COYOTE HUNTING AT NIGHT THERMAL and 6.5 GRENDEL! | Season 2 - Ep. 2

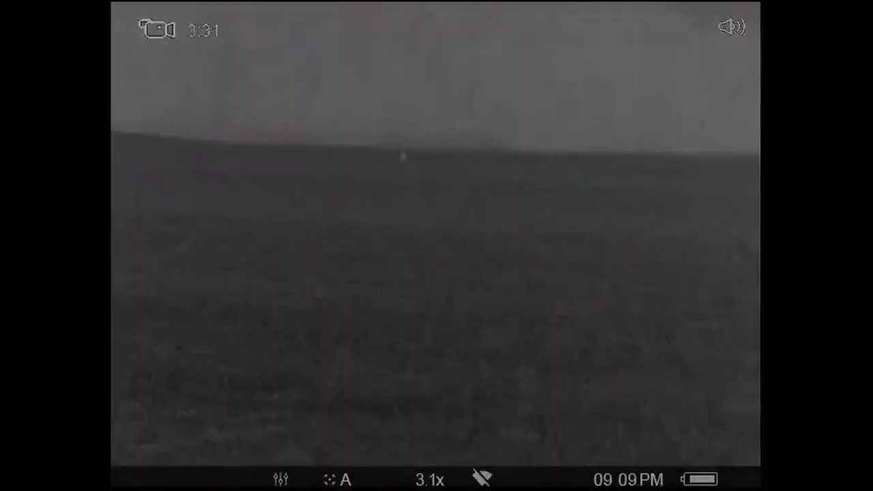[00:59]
Here we are on the first stand This one doesn't take real long to develop I have a good feeling that these two coyotes Were up feeding near this drainage Way out of the picture Probably close to 1200 yards away I didn't get them running all the way in on video
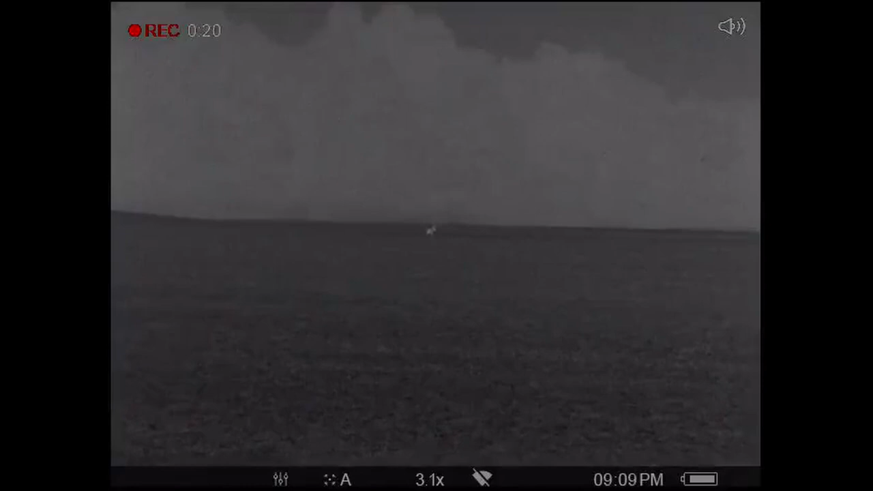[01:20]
But after I hit some rabbit distress They started working their way towards me
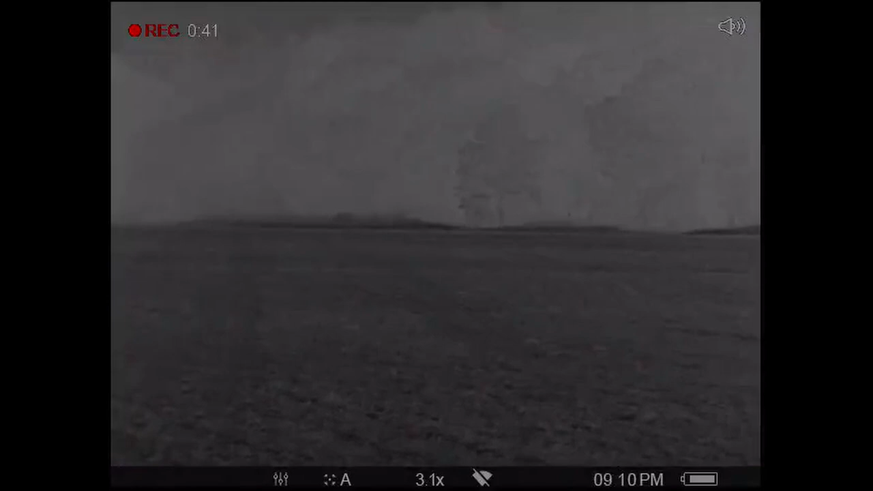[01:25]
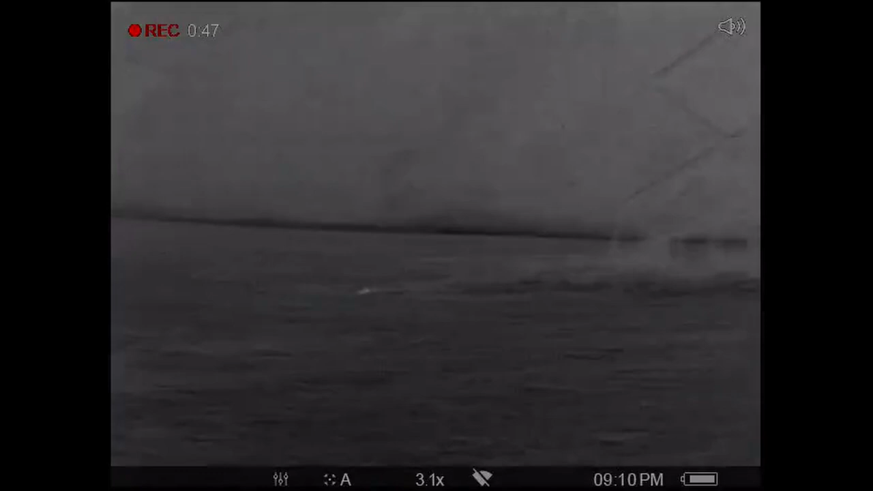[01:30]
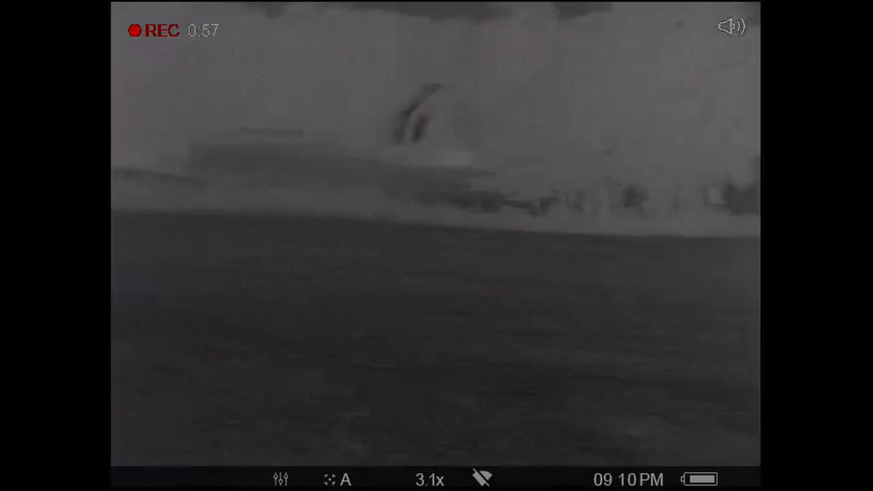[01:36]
All it took was a little more volume And this one turned And started
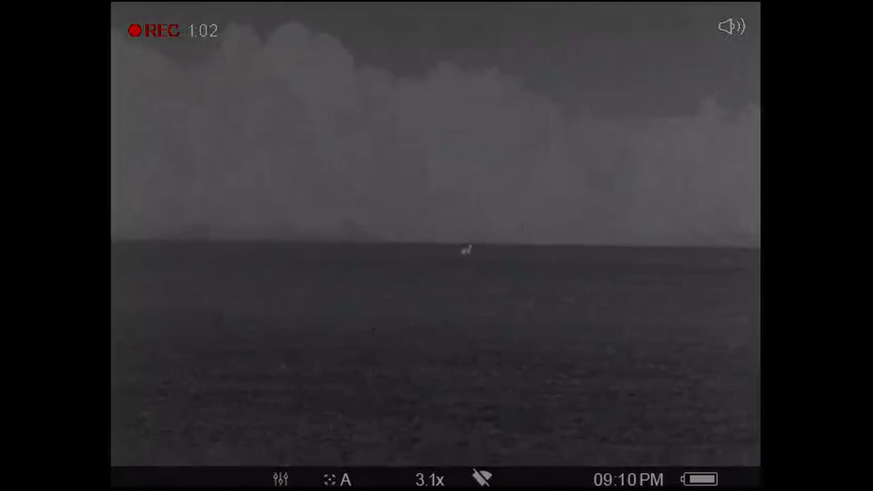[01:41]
running right towards me I put the thermal scanner away And switched to the rifle scope The wind was coming from my south pretty hard Which is to my right in this frame And I knew before too long This coyote
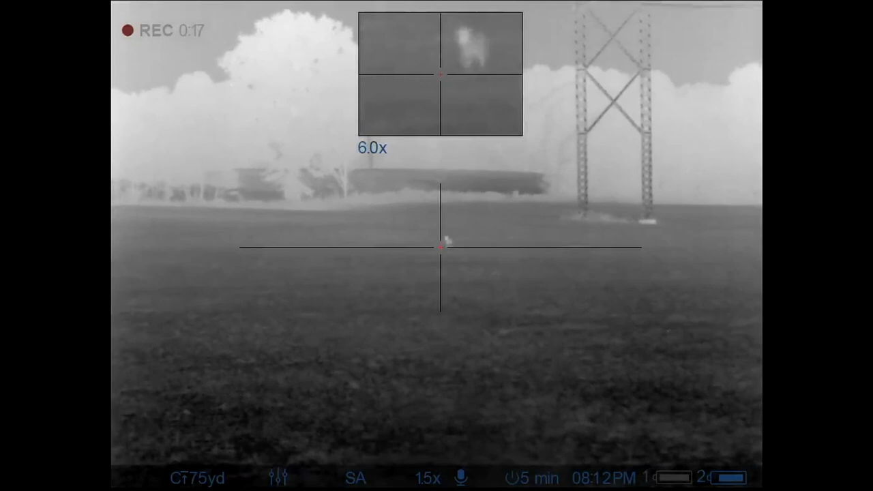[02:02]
was going to intersect my wind Which would give me a good chance to stop it
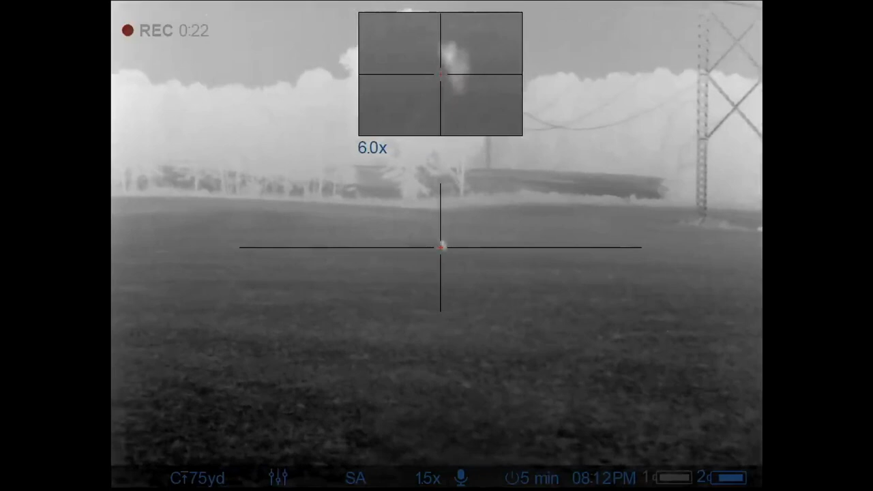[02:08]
But it actually stops on its own for me
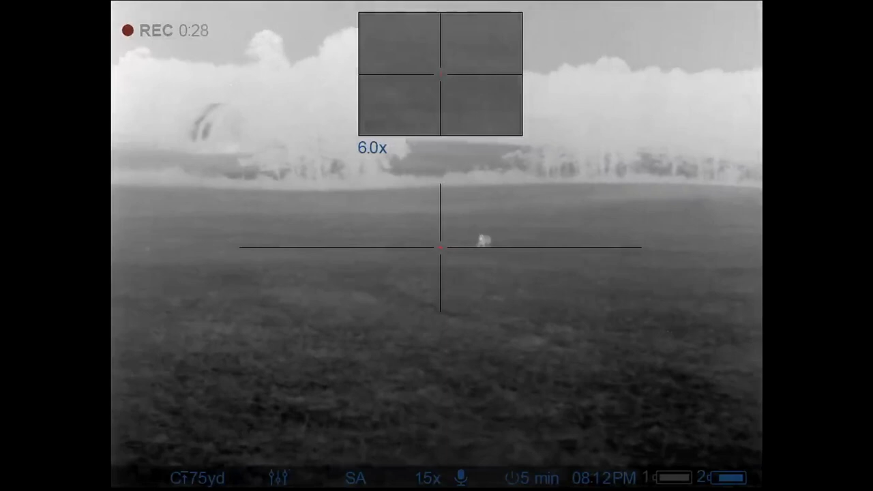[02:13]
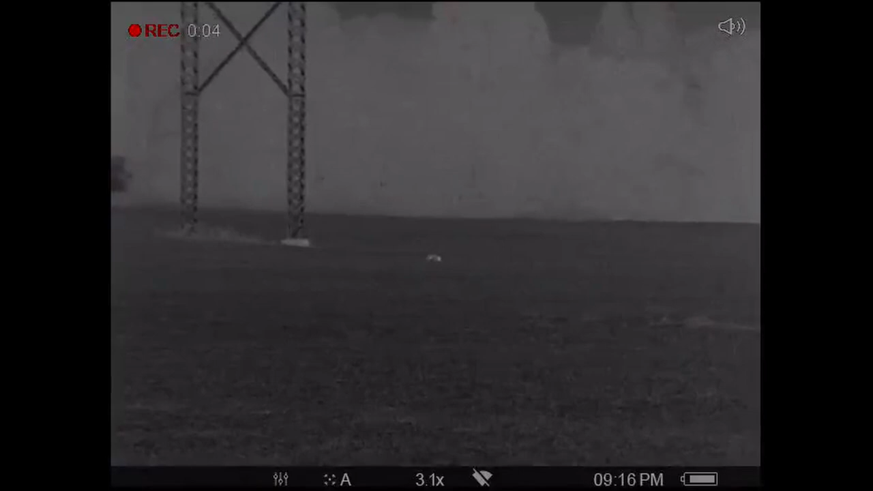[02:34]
The other one keeps close in the distance But remains out in the middle of the field Feeding on probably mice I just keep the same call going And turn up the volume just a little bit more And it slowly but surely makes its way to me
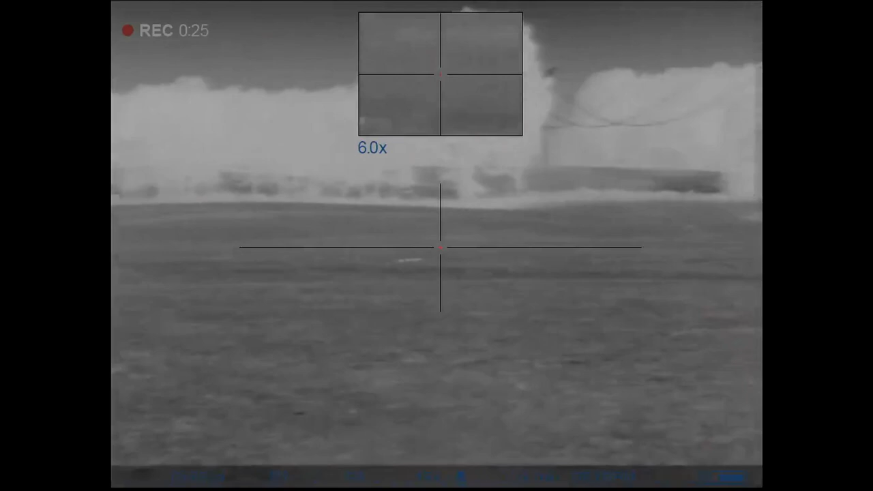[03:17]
Here the coyote notices what might be a free mill But it runs up on the animal And it's actually a skunk And then it starts to close the distance towards me
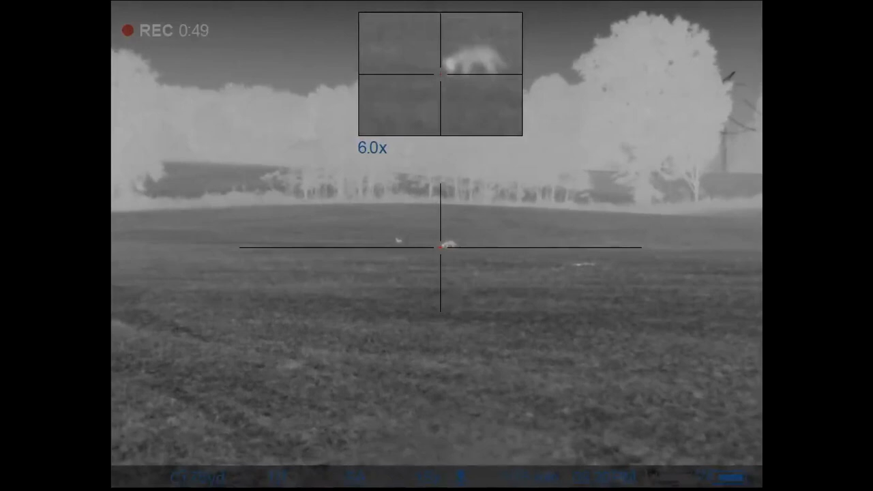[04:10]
And then it starts to close the distance I don't know.
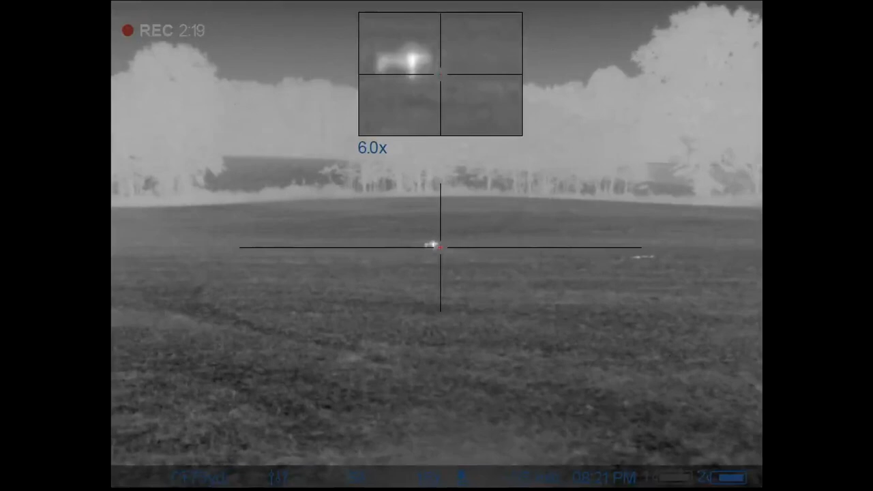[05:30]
I don't know. You'll see the bullet location here in just a little bit, and this thing fought hard for a few seconds.
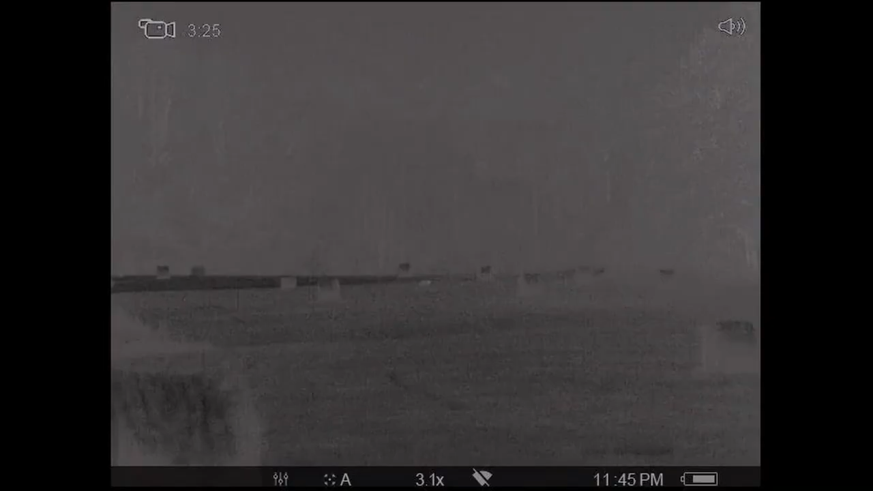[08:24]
this is an extremely long hay field right here down at the very far end i catch a glimpse of some heat signatures and come to find out i realize that it's just deer feeding i go through my full call cycle sequence
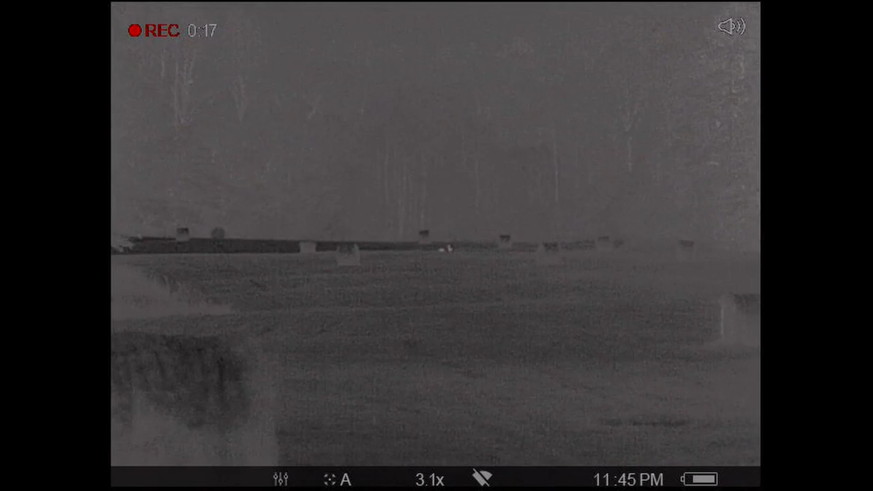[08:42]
run some rabbit distress some woodpecker uh some blue robin
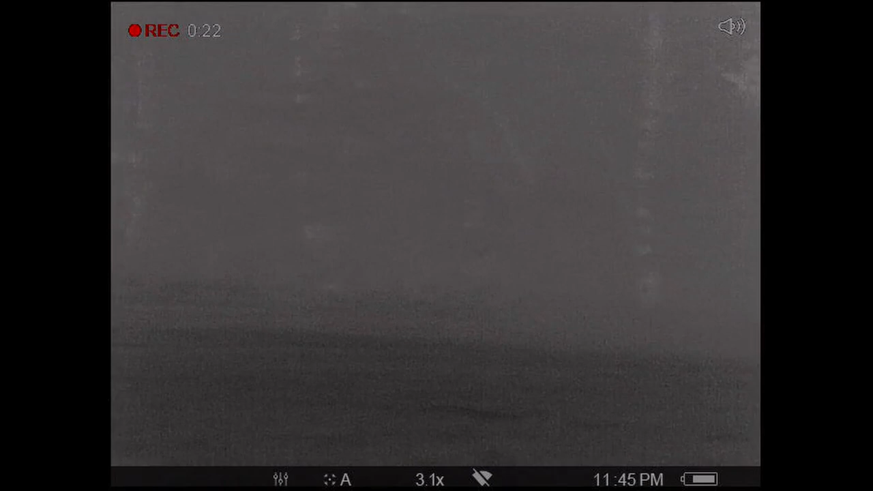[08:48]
and then always in my stands on pup distress
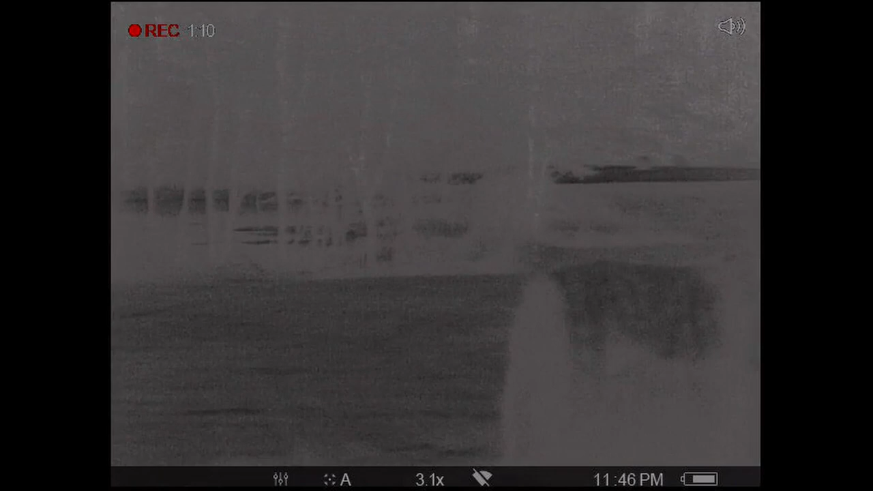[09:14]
and about the 30 minute mark of playing pup distress for only two or three minutes these hard chargers came right towards me